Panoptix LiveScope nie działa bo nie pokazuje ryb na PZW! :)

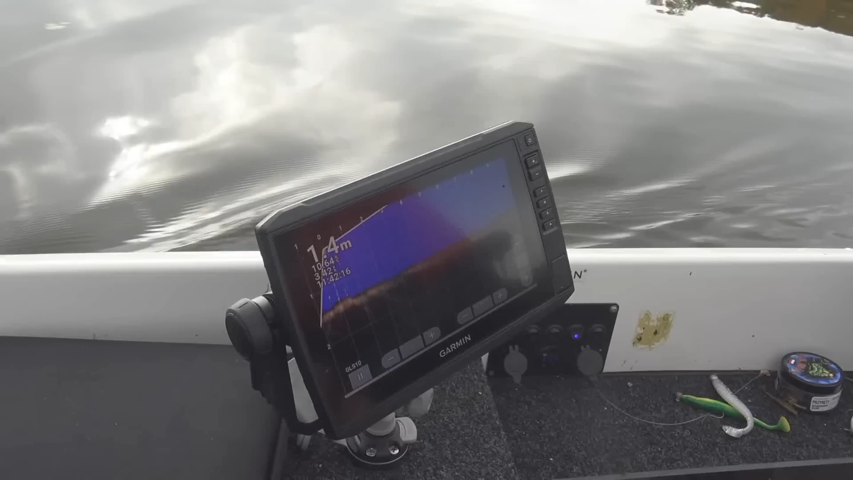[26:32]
On screen: depth 1.4 m
Bo tutaj to mówię, to będzie strasznie. Rozpikselowane. I tak musimy chyba wypłynąć tam w stronę tego korytu. Czekaj mapę od parę. Patrz jak Kubą fajnie sobie steruje silnikiem.
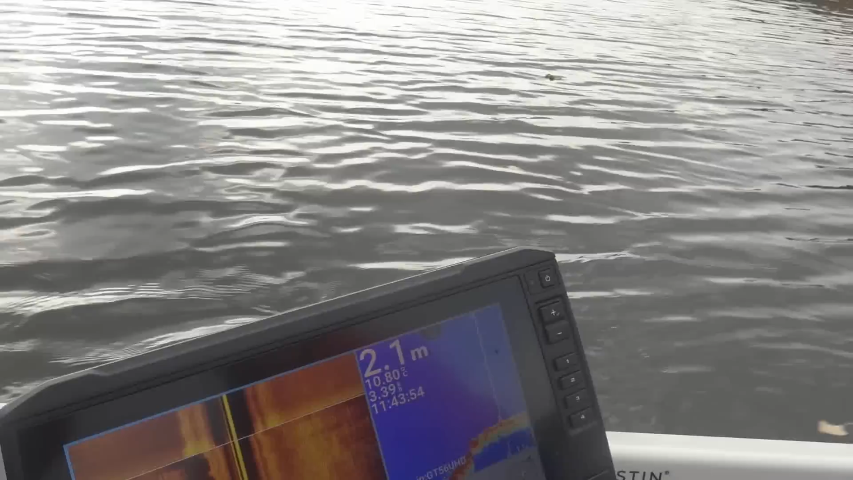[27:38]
Tak. Tylko że wpłyna na dziobówce. Dziobówka jest podpięta do tego samego akumulatora.
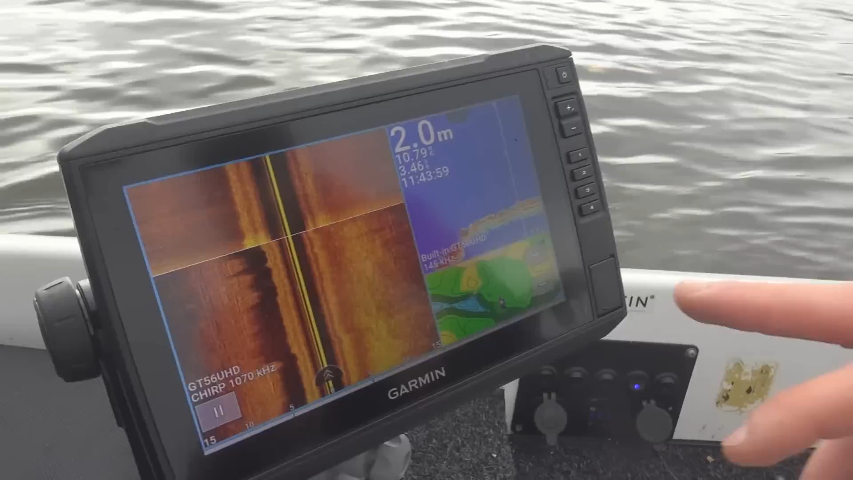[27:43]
On screen: depth 2.0 m
Więc zakłócenia. Więc muszą się przepiąć na tamten silnik. Z tylny. Będzie dużo ładniej widać wszystko. Bo nie będzie zakłóceni. O widzisz? Od razu jak się pozmieniało.
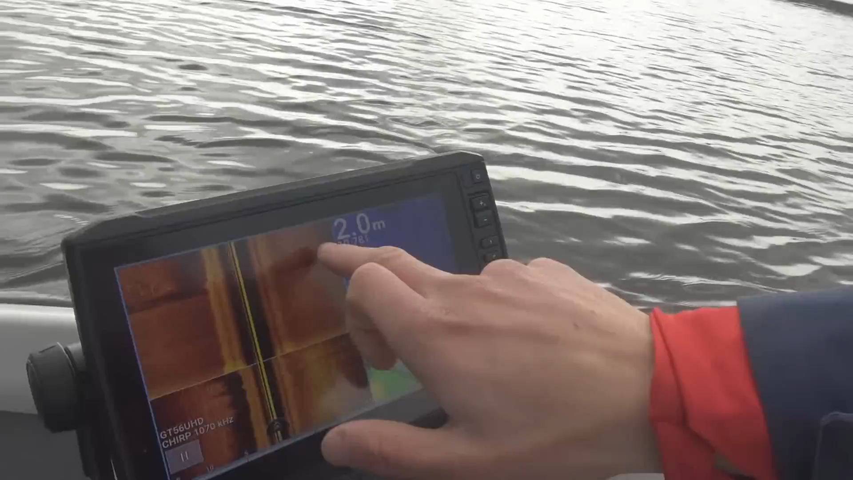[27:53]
On screen: depth 2.0 m
Strukturę dna całkowicie lewa, prawa strona. A tutaj były zakłócenia przez silnik.
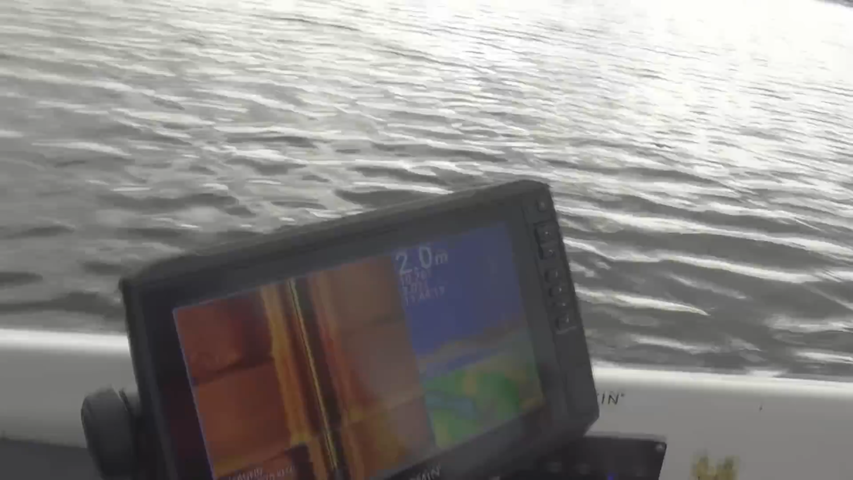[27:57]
On screen: depth 2.0 m
A to jest rzut tak jakby z góry. Na prawą i na lewą stronę. Tak, tak, tak. Żebyście rozumieli.
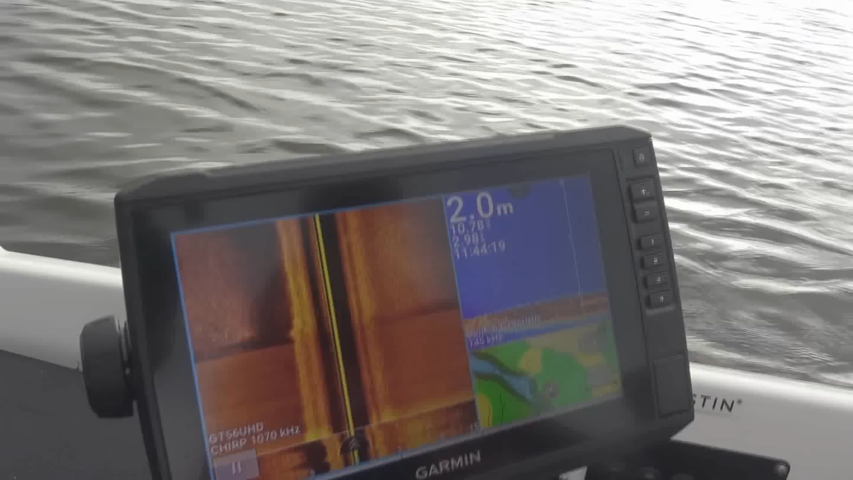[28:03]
On screen: depth 2.0 m
Na lewą i prawą stronę łódki. A z jakim ona wyprzedzeniem do przodu to pokazuje?
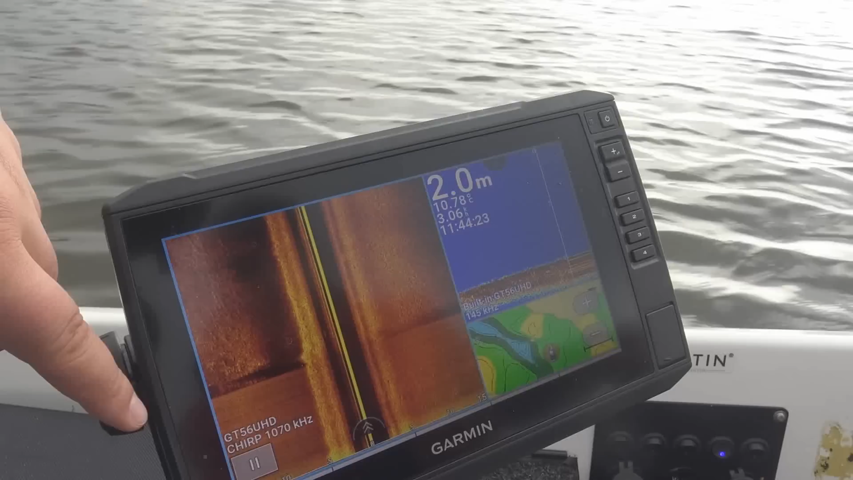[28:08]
On screen: depth 2.0 m
Bo my jesteśmy tutaj, tak? To jest do tyłu jakby. Bo nas skanuje tutaj. Czyli na samej górze. I to jest co jest za nami. I to jest co przejechaliśmy. A to szkoda, że nie pokazuje co będzie przed nami.
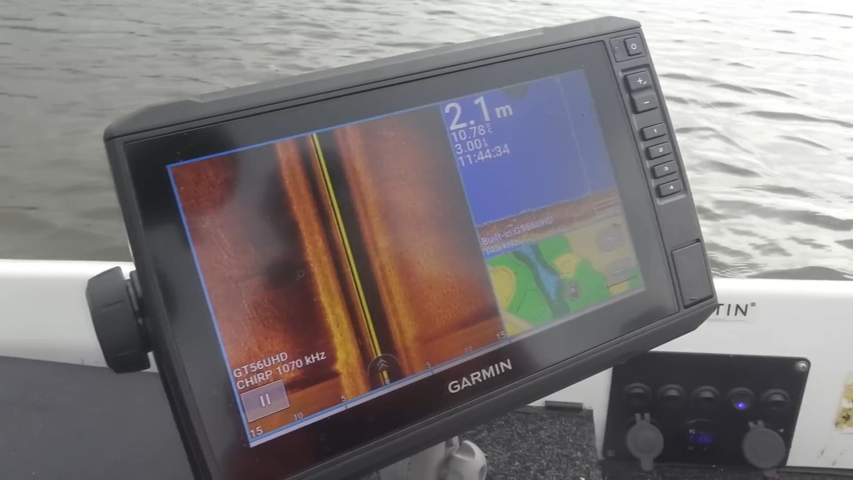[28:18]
On screen: depth 2.1 m
To perspektywę wtedy na lightscopie by trzeba było walczyć. Kiedy by można było patrzeć do przodu.
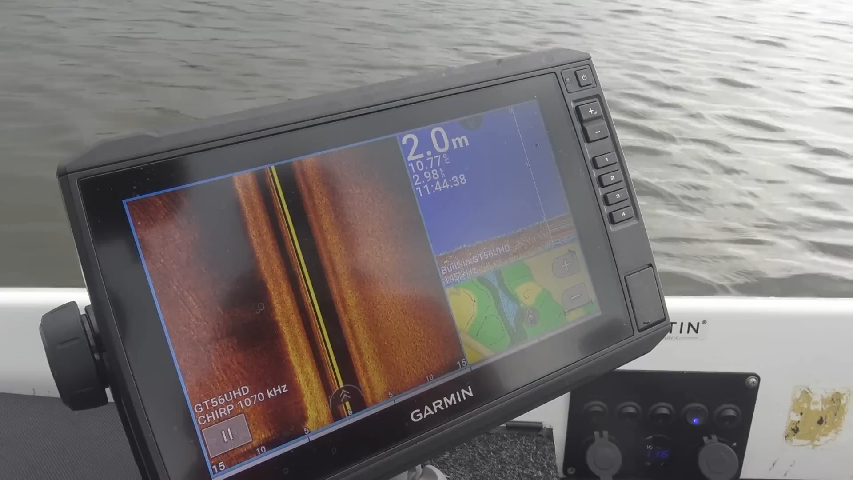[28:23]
On screen: depth 2.0 m
No ale właśnie. Takie mam konfigurację. W sumie to jest główna maja konfiguracja do łowienia. Włączy sonar tradycyjny i mapkę, że widzisz gdzie pływać. Mhm. No i widzisz. Za chwilę widzimy, że płyniemy w koryto.
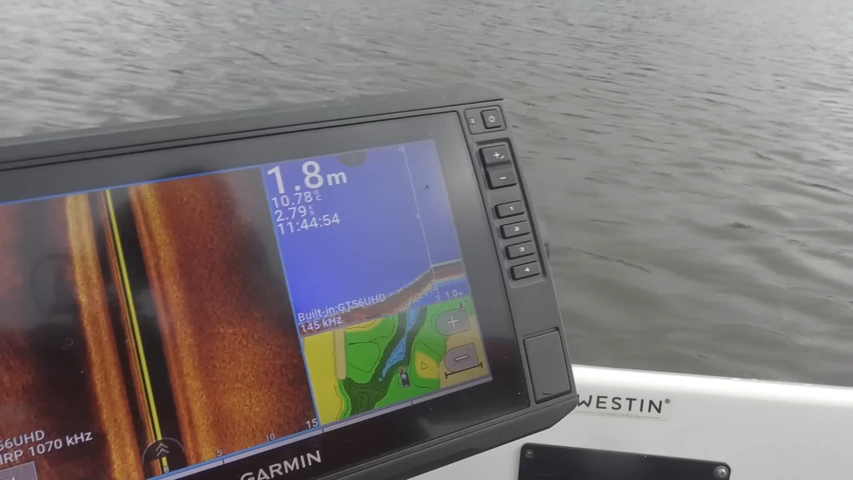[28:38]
On screen: depth 1.8 m
Głębsza woda będzie. Wszystko pięknie się pokaże. I tutaj na tym widoku widocznie.
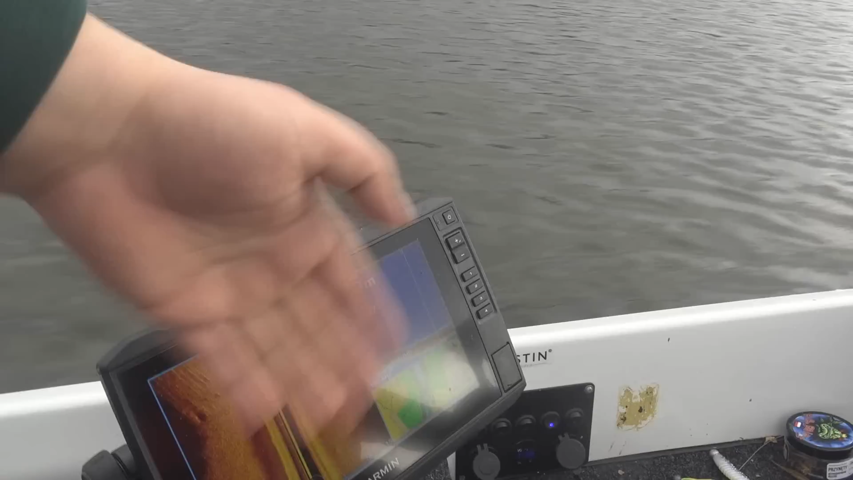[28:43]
Te funkcje są w tych, w każdej praktycznie. W podstawowych. Nawet oprócz tej, przepraszam. Bo tego tamta nie mała. Tak, to są różne sonary. Podstawowych nie ma, bo tu jest akurat GT56.
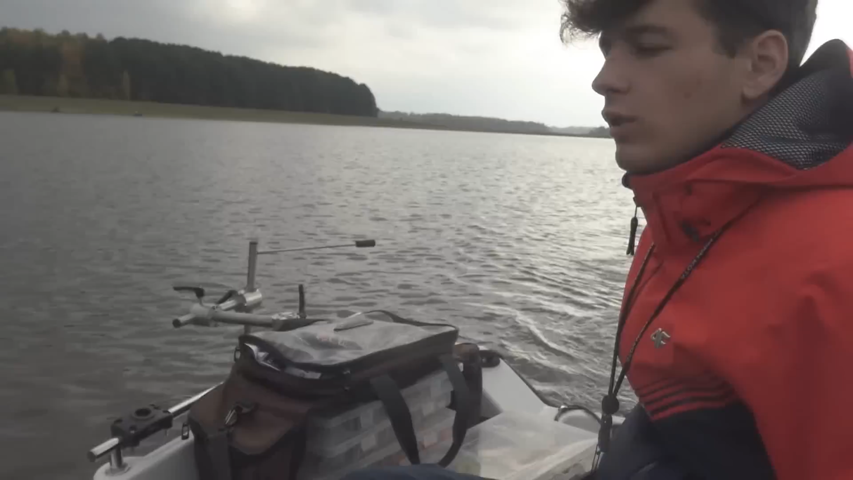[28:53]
Czyli w teorii chyba najlepszy Garmina boczny jaki tam mają. I dopiero... Dopiero ten plotter obsługuje tą maę. Jakby... Ten przetwornik o. Bo te podstawowe tam strikery. No ja strikery robiałem. Ja też dawniej miałem strikery. Tylko wymieniłem. To tam 52 i GT40 chyba jest przetwornik. No dwa przetworniki tam są takie lepsze.
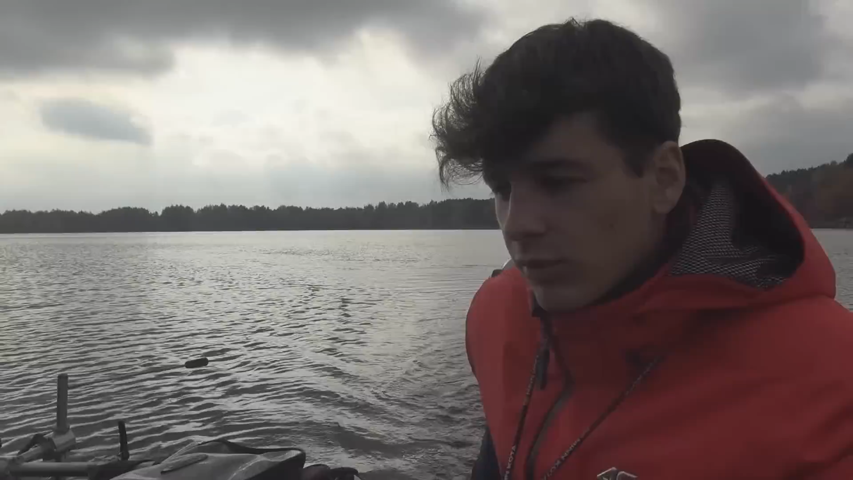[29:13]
Dobra no go patrz, jak spadek się robi. Jakby ryba nam rysuje na standardowym.
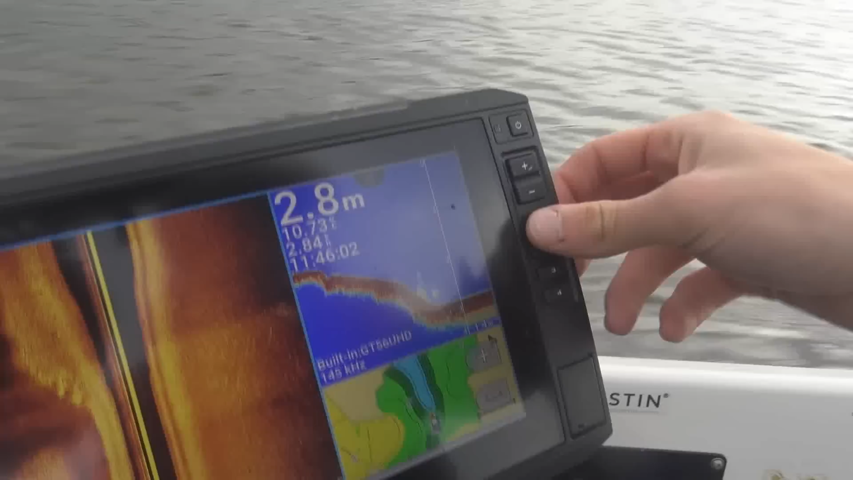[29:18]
On screen: depth 2.8 m
To już możemy wrzucić na ekspołka. A spalić. Najedyncego mam. Jak popatrz, jak to nie mamy.
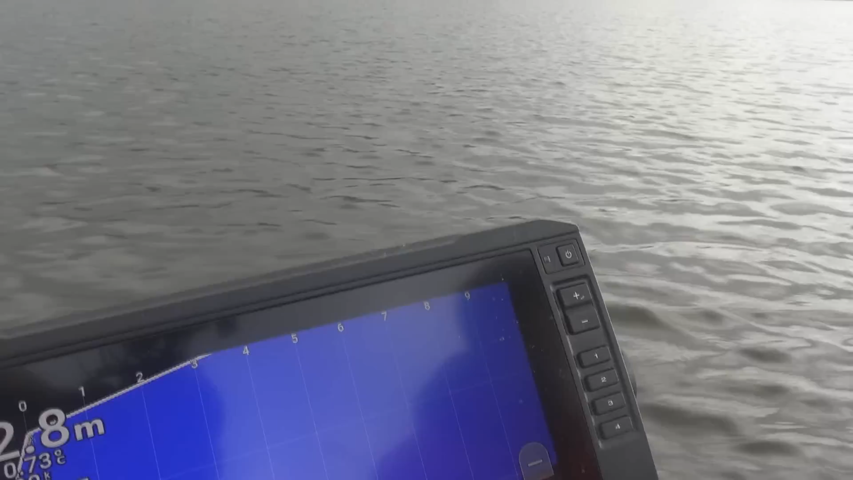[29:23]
To jest jakaś ryba, aż tu idzie. I kręcimy tutaj dookoła. Patrzcie, Kuba tam rusza. Jak popatrzcie, jak tu spadek w ogóle widać. Widzimy w którą stronę.
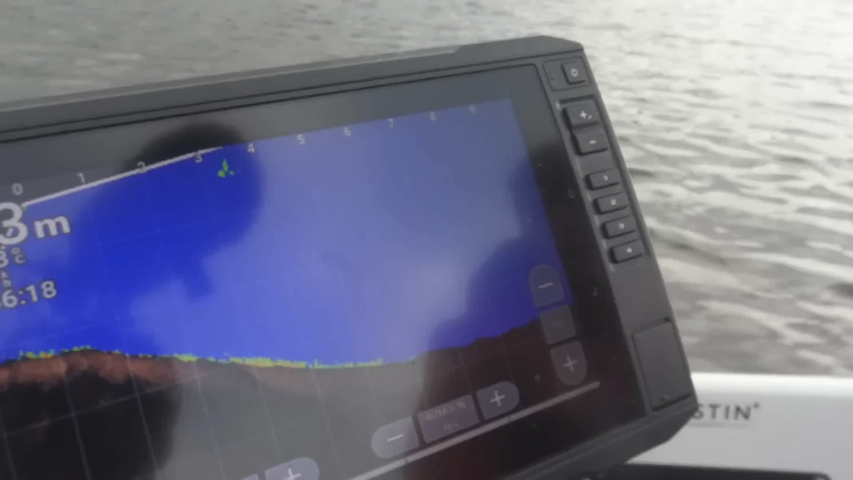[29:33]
Jak się dno kształtuje, że w lewą stronę spadł. Jak byłeś ustawiony w lewo. Do prawej obkręcam.
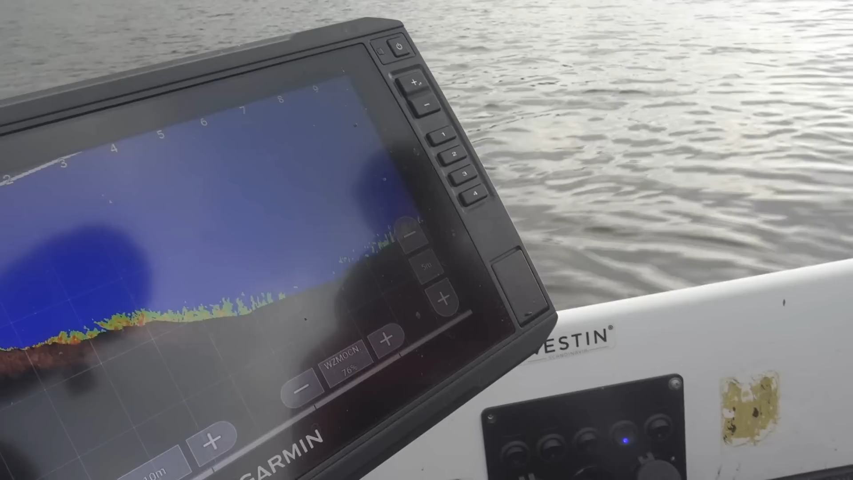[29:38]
Zaczyna się wypłycać. Jakieś trawy widać na dnie. Widzisz?
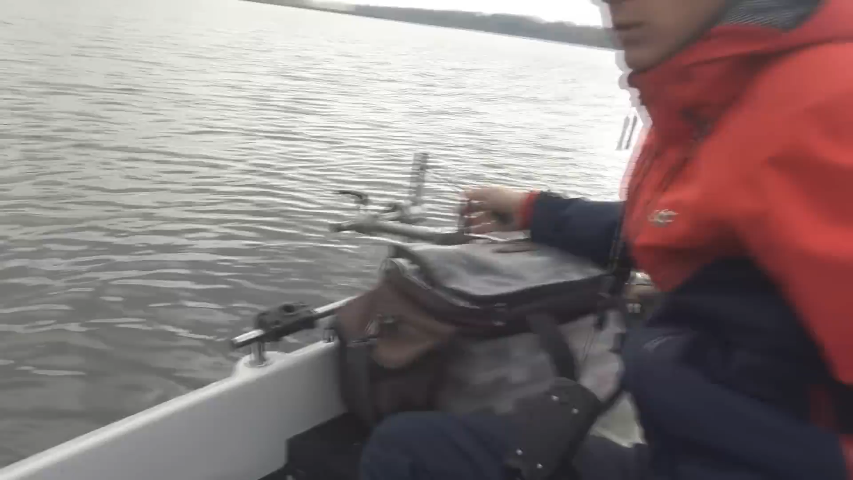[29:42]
Kuba tam, żeby się widzieli, rusza jednocześnie. Dlatego tutaj się ten obraz zmienia. Tak, tak, tak. O, tu jest jakaś ryba. O, tu gdzieś jakaś ryba płynie.
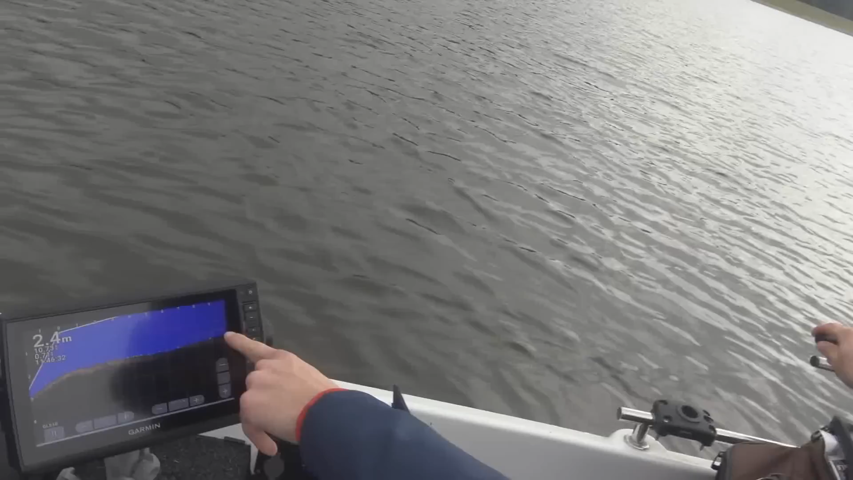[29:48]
On screen: depth 2.4 m
Tutaj płynie jakaś ryba widać.